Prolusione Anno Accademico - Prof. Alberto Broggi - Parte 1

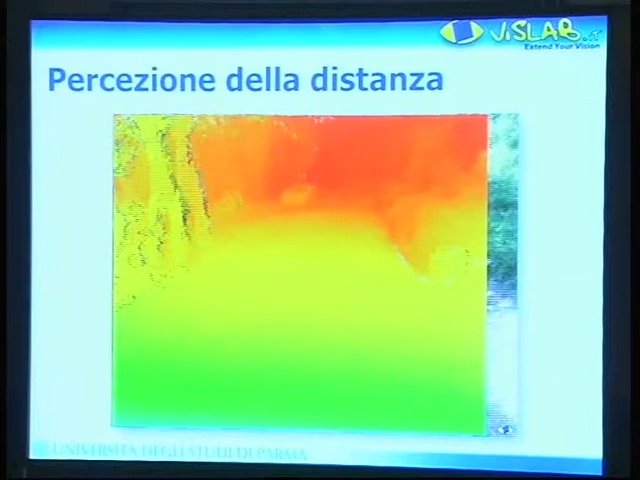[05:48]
Cioè abbiamo, questo è lo stesso filmato di prima, però visualizzato con dei falsi colori. Rosso significa lontano, poi via via arancione,
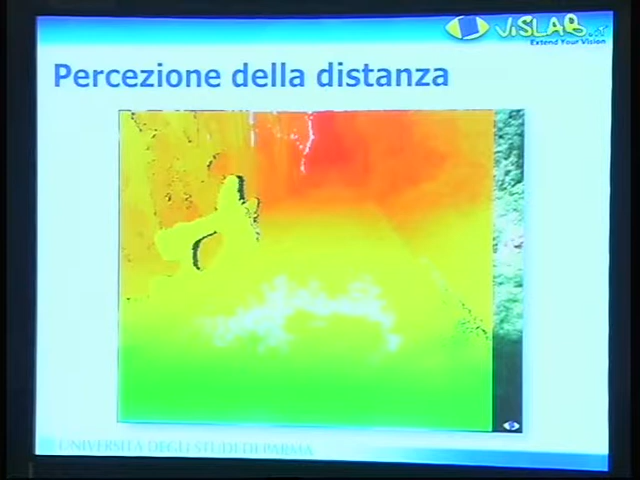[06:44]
sono 3 milioni di misurazioni di distanza che effettuiamo all'interno di queste immagini. Mettiamo insieme le due cose. Se mettiamo insieme l'informazione distanza, e voglio anche focalizzare l'attenzione sul tipo di immagine, in questo caso c'è un signore che sta scendendo dalla bicicletta e dietro c'è un guardrail, e si vede abbastanza facilmente che questo ha distanza diversa dello sfondo, lo sfondo arancione, il signore è giallo o verde.